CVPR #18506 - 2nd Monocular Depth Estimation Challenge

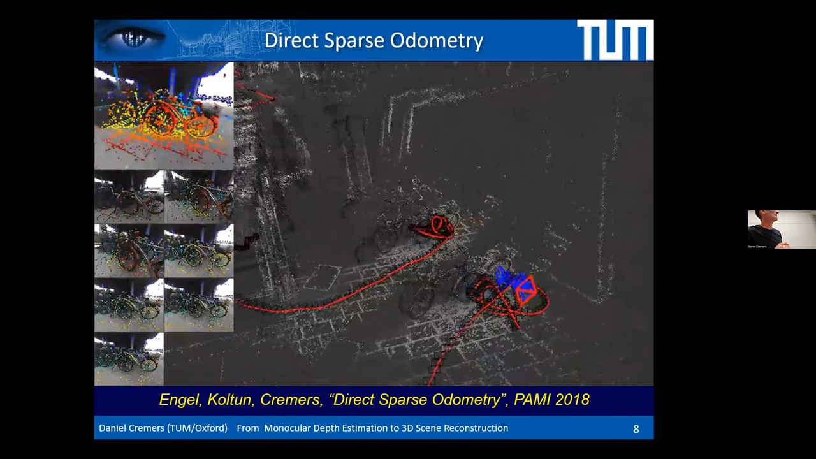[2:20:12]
And obviously, if you track a camera, just a single camera over thousands of frames, you will make errors. You will end up aggregating to what's called a drift. And so you see that drift here, the bicycle on the top left, is actually reconstructed twice. So there is a drift, but the drift is fairly small. If you want to get the drift smaller, and this has been our endeavor for many years, there are many ways to go. The first thing is, and this is what you would do in any robotics context, is you would tap into additional and complementary sensors.
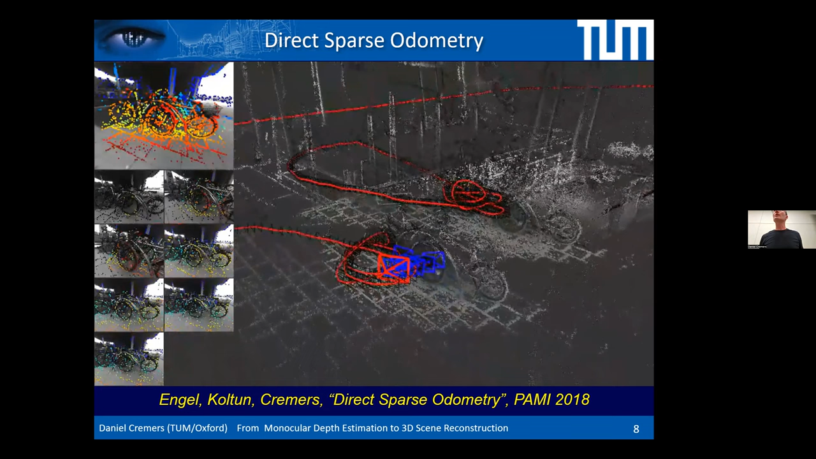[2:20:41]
That could be a second camera, could be GPS, or it could be inertial. So here's one example. This is enhancing direct sparse odometry with an inertial.
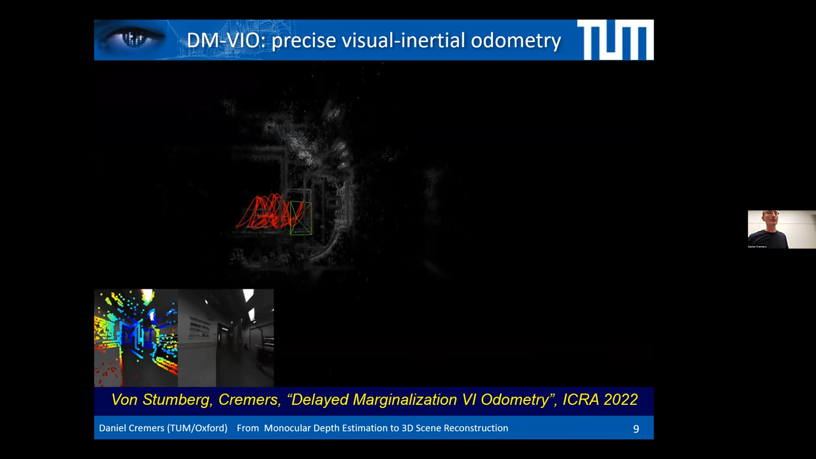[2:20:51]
It's a technique that Lukas von Stumberg called DMVIO for delayed marginalization.
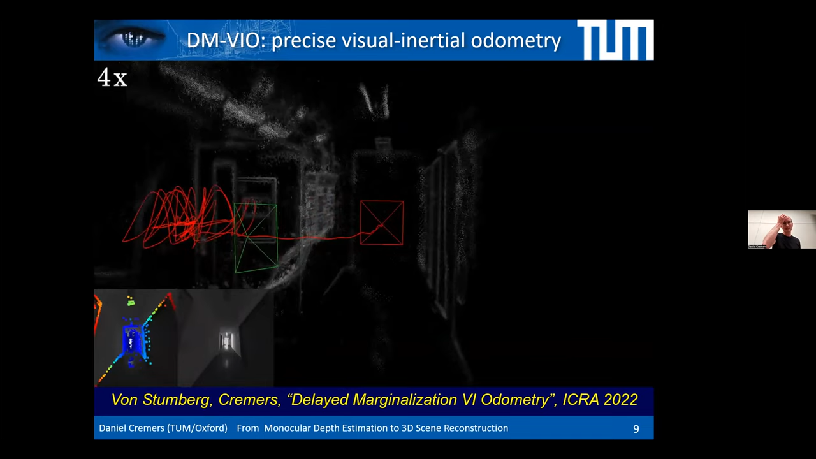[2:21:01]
I don't want to go too much into the technicalities, but here you see the system in action.
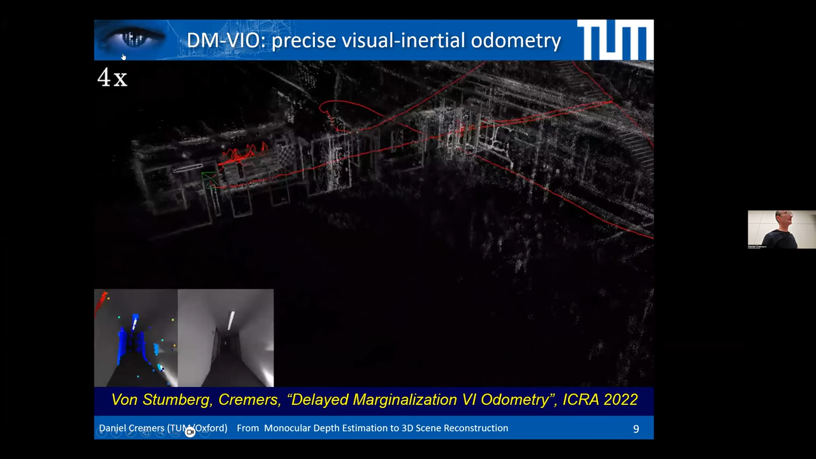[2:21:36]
It's for us to quantitatively evaluate performance of SLAM systems.
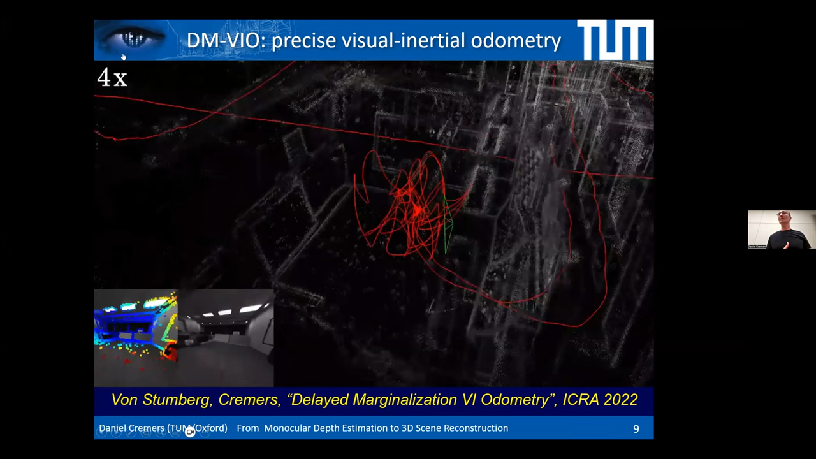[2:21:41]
And you see there is a drift, there's a slight offset here, but it's quite small. So this is extremely robust and this works indoor and outdoor. I don't, for time reasons, I'm not showing this, but there's also videos of this running in a car, right? And it's very lightweight because it's just a single camera and an inertial sensor.
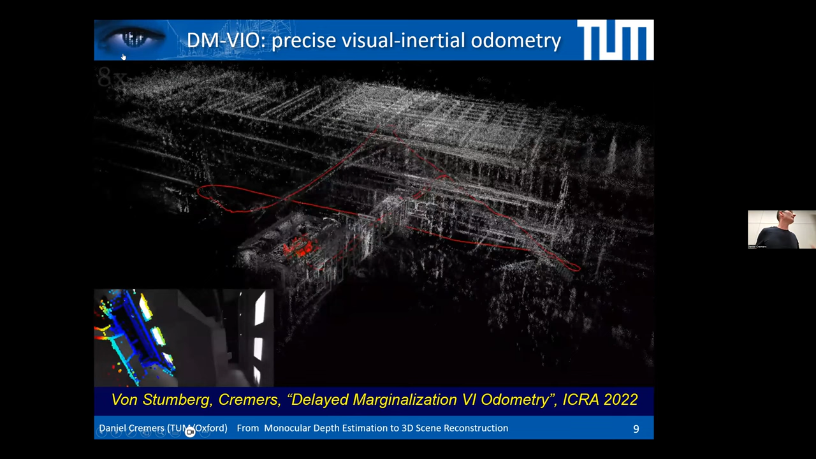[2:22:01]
So it's small and it's dirt cheap. And it can track at very high precision and very high robustness.
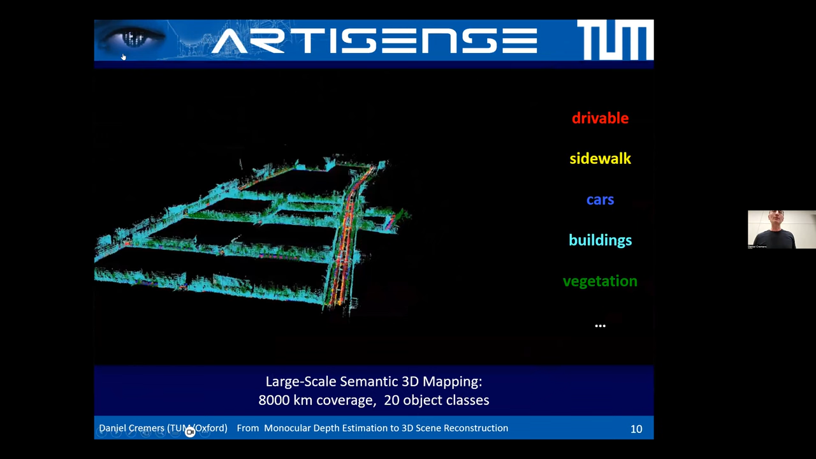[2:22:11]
And it generalizes well because it's not learning-based. But now I come to learning-based approaches. The first thing you can do, and this is the things we developed at the startup Artisans that we created,
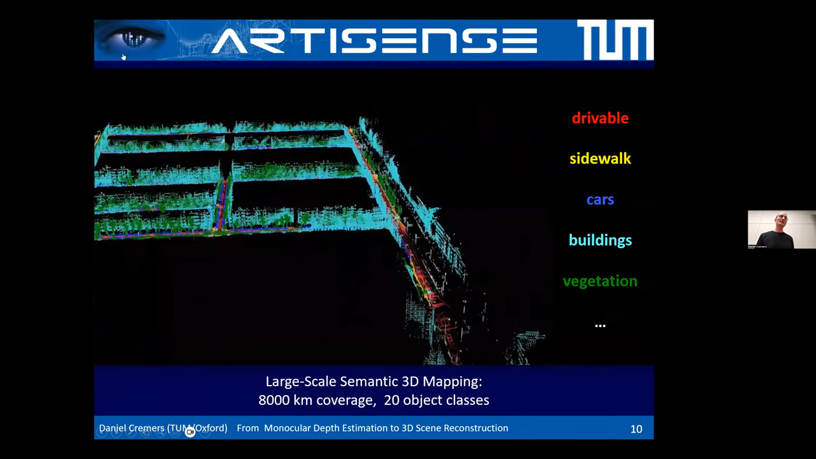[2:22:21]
we developed sensory systems,
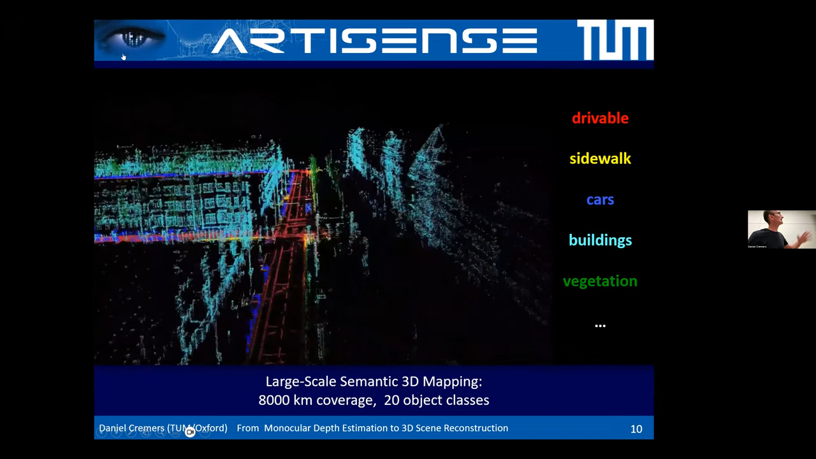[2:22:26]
but then also algorithms to create semantic 3D maps where we can distinguish drivable area, sidewalks,
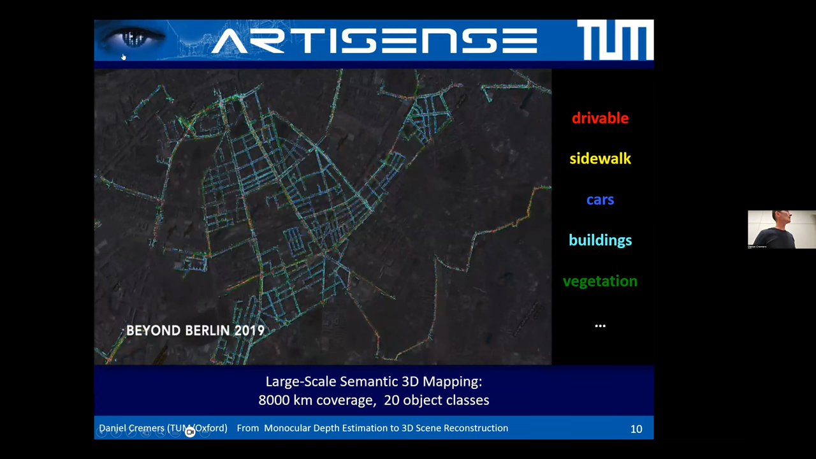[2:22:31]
cars, pedestrians, you name it, at very large scale.
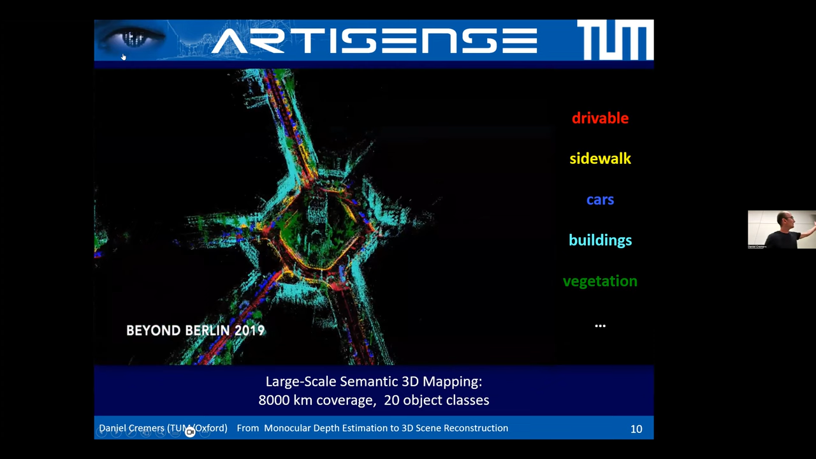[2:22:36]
And this is basically 8,000 kilometers of mapping that we generated in just a few days, by putting our sensors into a whole fleet of cars and just running these algorithms and merging things in the cloud. And I think this kind of semantic 3D maps can be quite useful for self-driving cars. They tell you what the world is like in 3D, right? And where there are obstacles, and it tells you what things you're looking at. Is it, you know, and that's sometimes important to know, is this a trash can in my driving corridor, or is it a child?
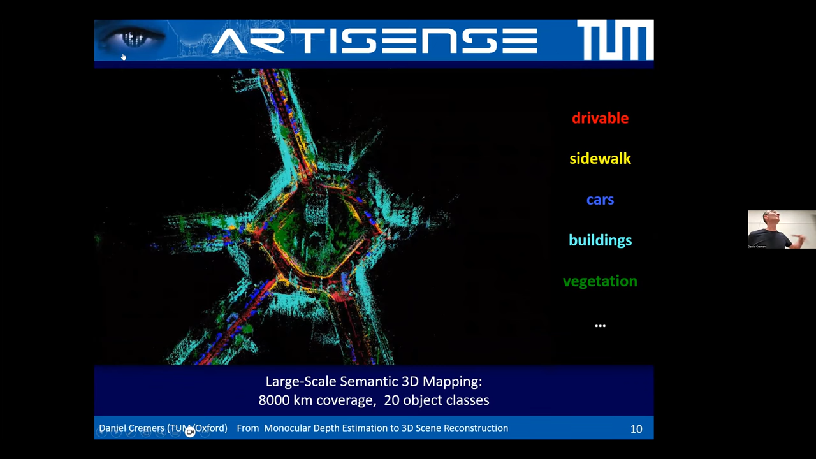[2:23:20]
Makes a big difference for autonomous driving. And the important thing is the world we live in changes very quickly, right? This offers you the capability to do large-scale semantic mapping at very low cost. You just tap into cameras, basically. And these are nowadays omnipresent. And so with these techniques, we're increasingly trying to establish the camera as the lead sensor for autonomous driving. Now, how can we leverage the power of deep networks to improve SLAM?